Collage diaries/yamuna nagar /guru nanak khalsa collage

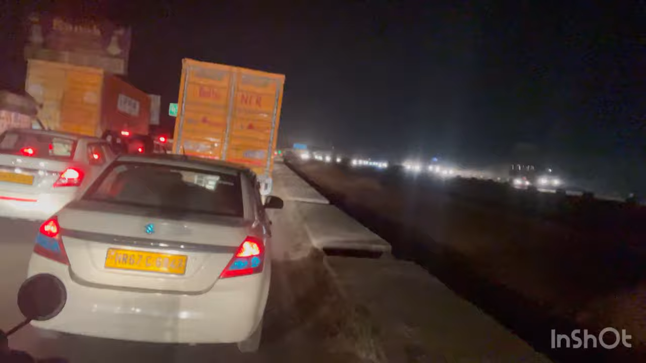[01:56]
इसकी वजह से लगा है जाम।
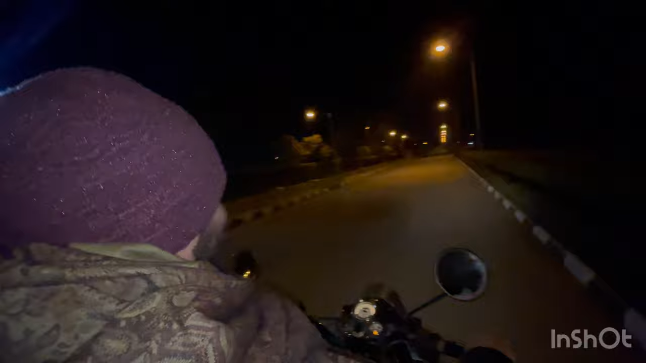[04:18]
पहुंच लिए हैं, अंदर जा रहे गेस्ट हाउस में।
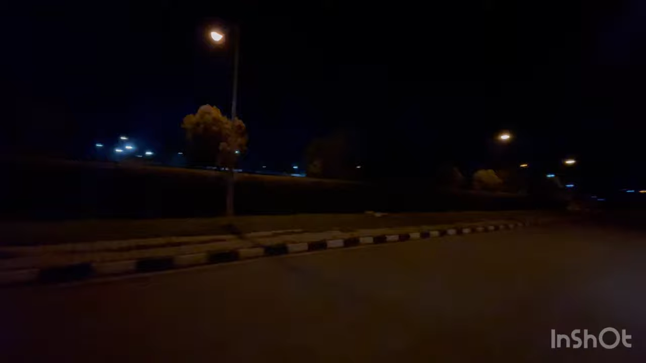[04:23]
ये देख लो, ये जगह है जहाँ पे हम हर बार रुकते हैं कुरुक्षेत्र आने के बाद। ओ 4 घंटे लगे हमें यहाँ तक आने में।